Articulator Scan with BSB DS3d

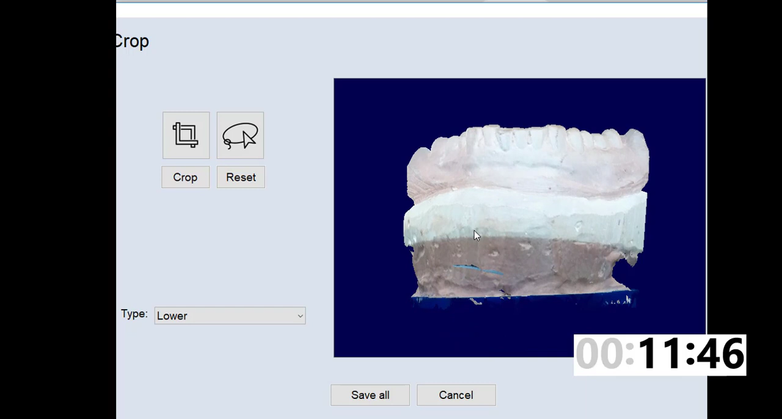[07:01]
Now we can look at the model and orient it and the lower model is chosen. What I'm going to do is use the rectangle tool. I will outline the part that I want to keep.